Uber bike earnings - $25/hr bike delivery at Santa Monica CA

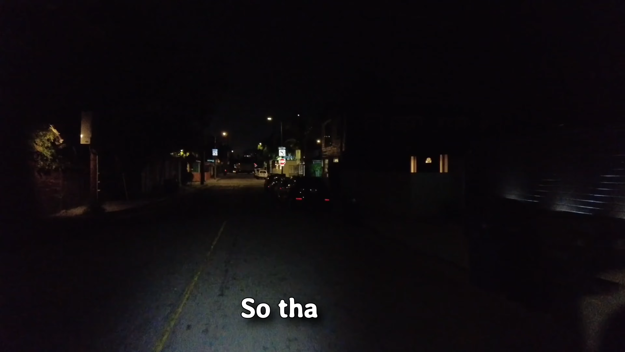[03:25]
I remember this one this is the marina man you guys will enjoy this if it's daylight